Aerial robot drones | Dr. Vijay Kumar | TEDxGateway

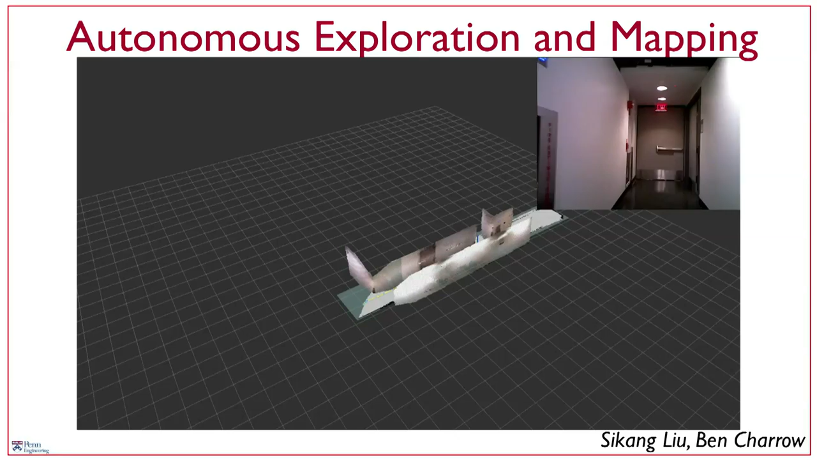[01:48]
environment and in this video you see the robot navigating an environment right outside our laboratory
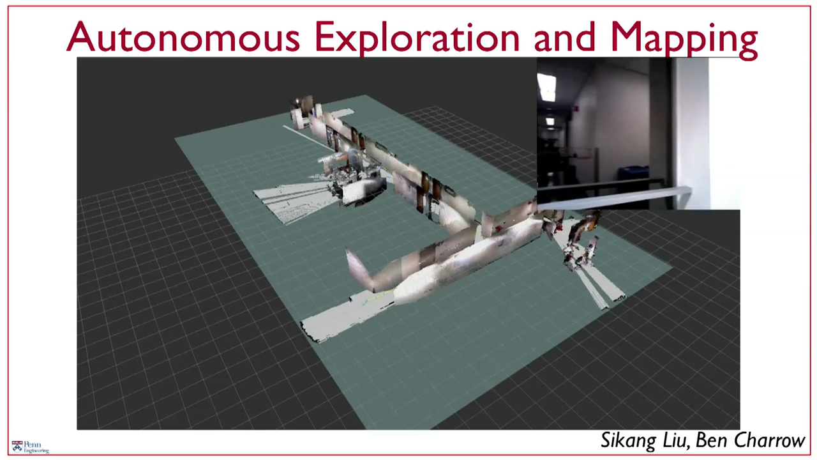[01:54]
what the robot sees you can see in the top right hand panel but the center screen essentially shows
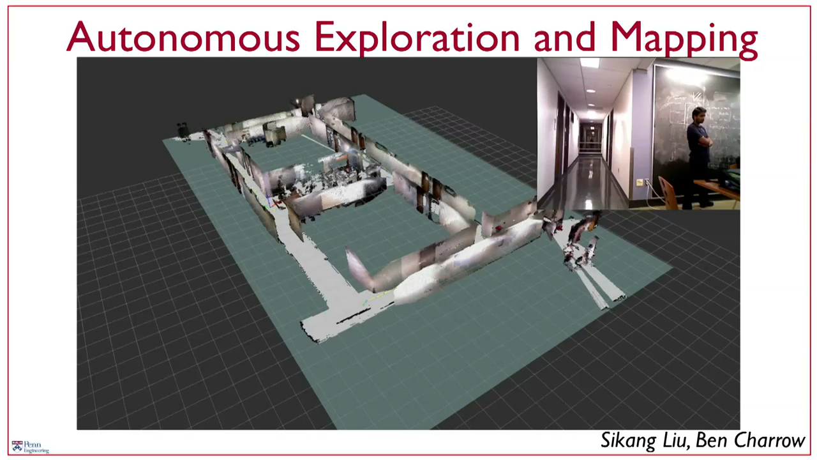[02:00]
you the three-dimensional model that it's constructing on the fly so this is a high-resolution model of all the
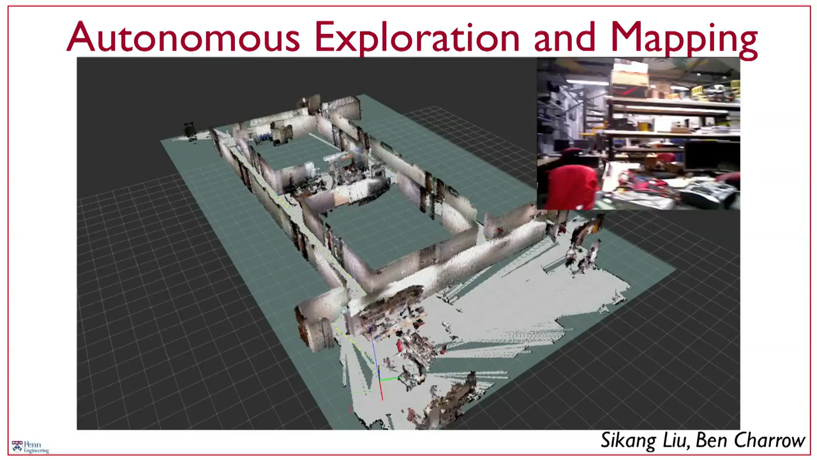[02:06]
corridors all the rooms and it's ending up in our lab which is at the bottom of your screen and
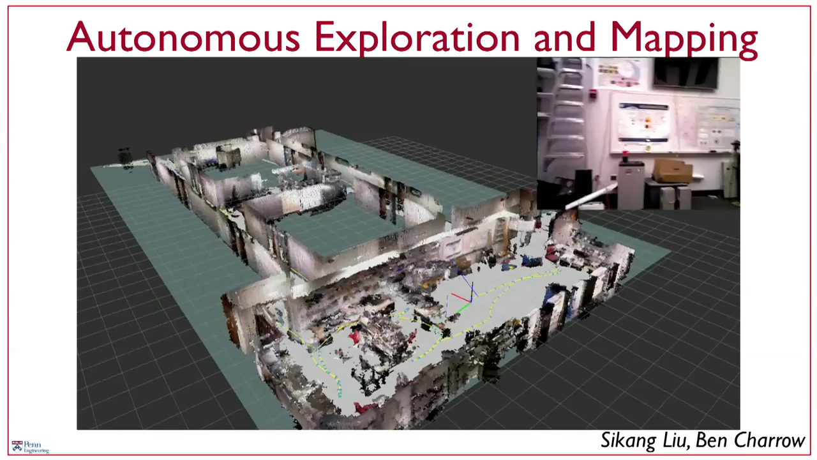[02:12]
you will see that this is a fairly complex model that's building on the fly and with this model it's able to reason about the
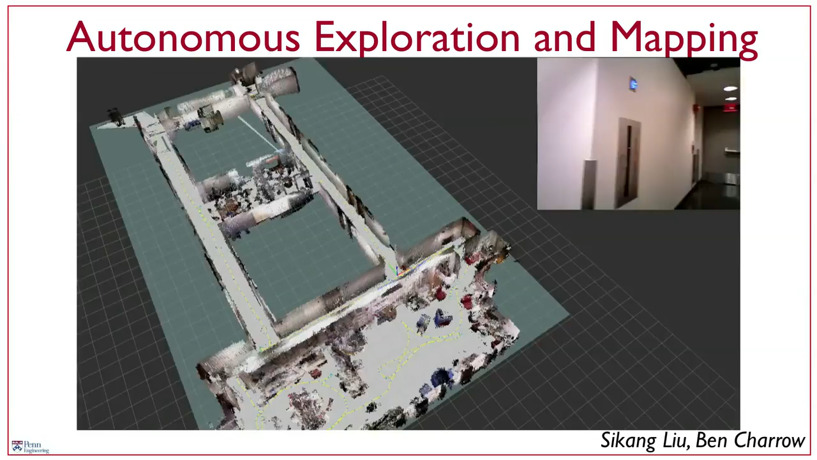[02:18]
environment and that's what allows it to explore the environment and here you
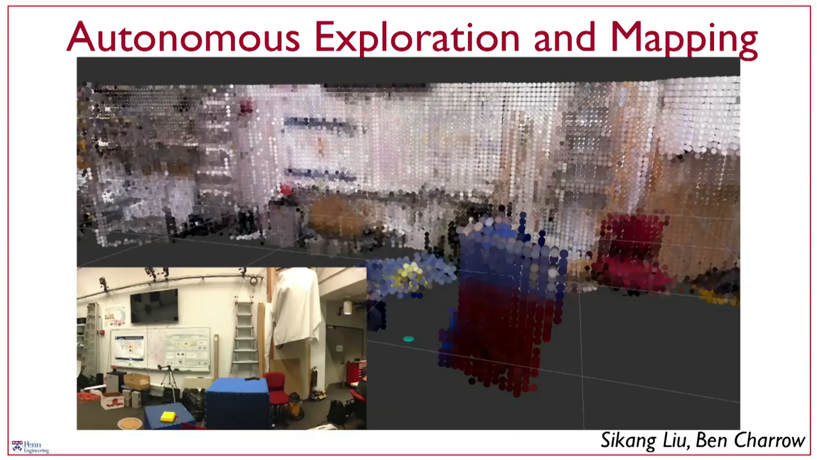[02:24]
can see the environment that's being reconstructed and you might also find this particular reconstruction
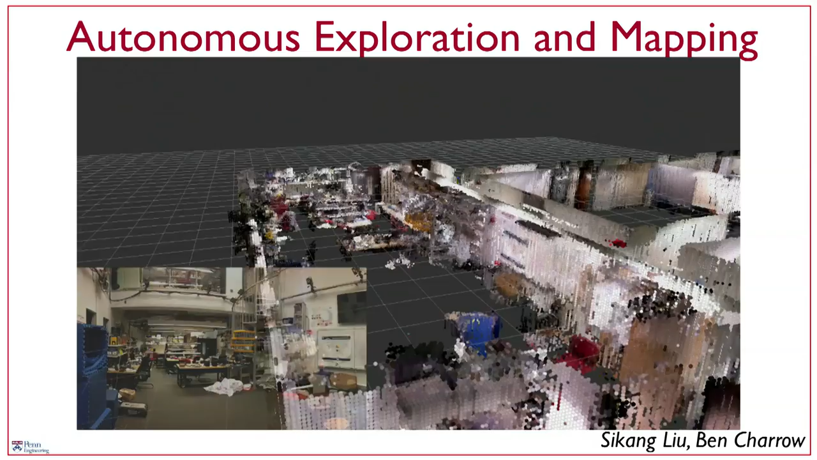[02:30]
to be interesting this is the robot was here last night
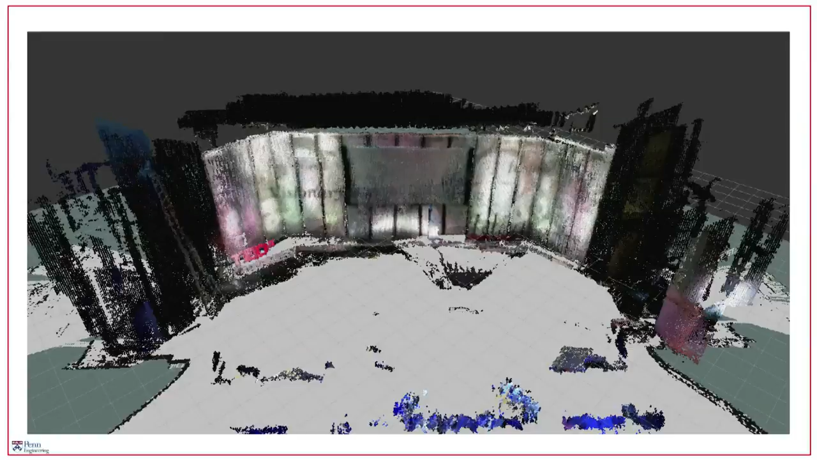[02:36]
building a map of the stage so robots like this can be very useful as I'll show you in search and rescue operations we're
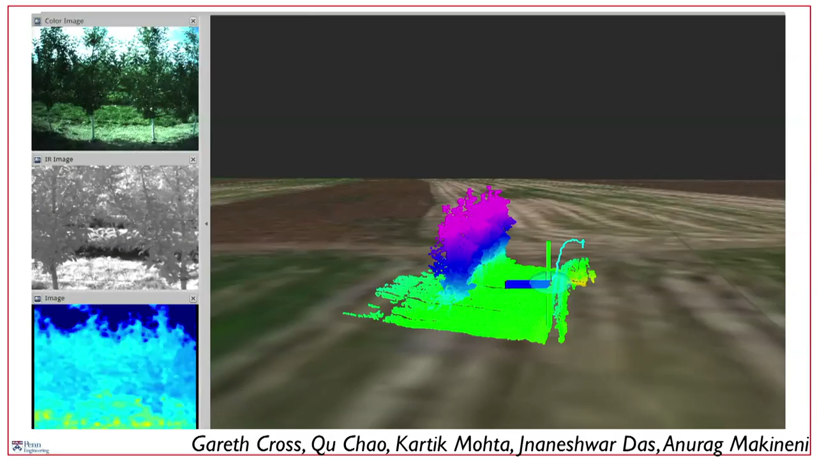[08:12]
on the left hand side shows you infrared imagery and the bottom panel shows you thermal imagery and the center panel is essentially showing you the three-dimensional model that the robot is building of every plant that it sees and you can imagine monitoring for example how rapidly
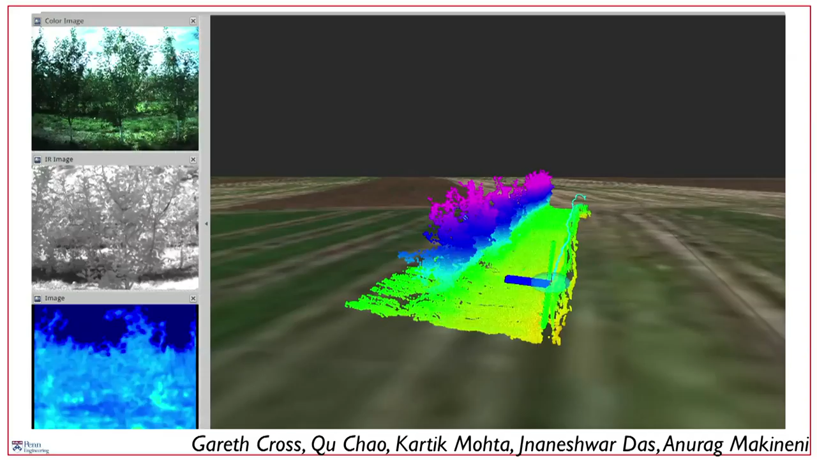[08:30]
a plant grows by doing this kind of an experiment from day to day from week to week from month to month and essentially measuring a plant just the way a doctor might measure how a
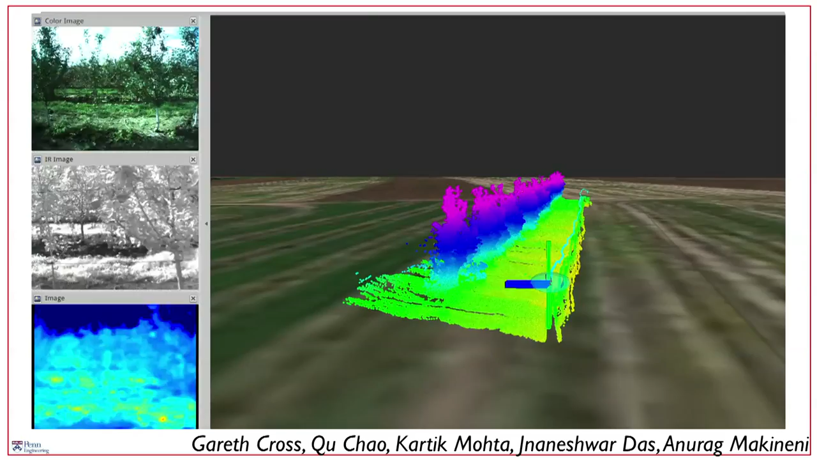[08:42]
patient health is progressing so with these kinds of technologies we can already do something fairly simple so in this particular slide you see a robot counting
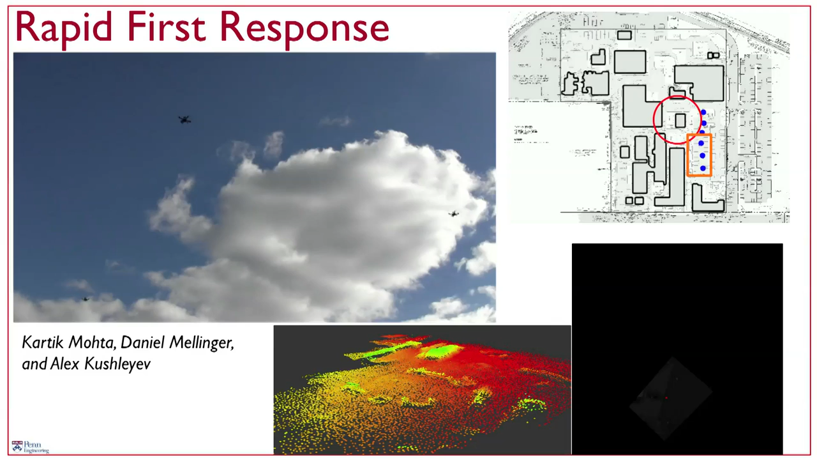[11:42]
stitched together into the mosaic that you see at the bottom right and in fact a three-dimensional reconstruction in the bottom center and all this information is being gathered and fed back to the dispatcher so when the police officers arrive at the scene or the emergency response crew arrives at the scene they have complete
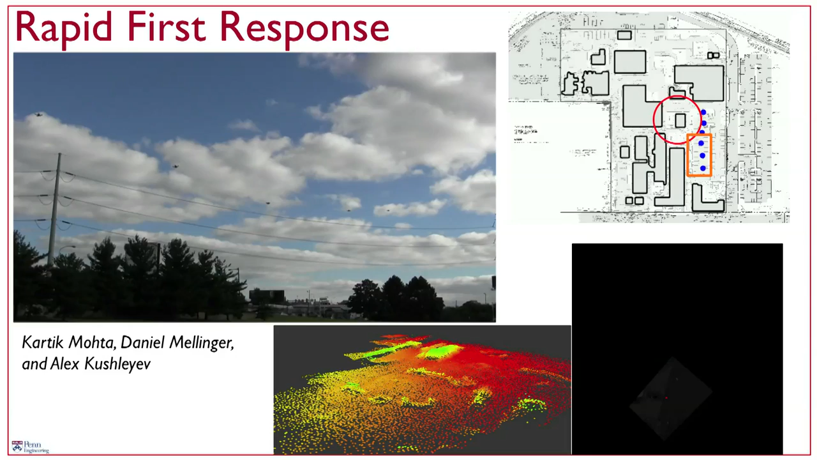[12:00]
situational awareness of this particular emergency and they're able to react to it without putting people in harm's way I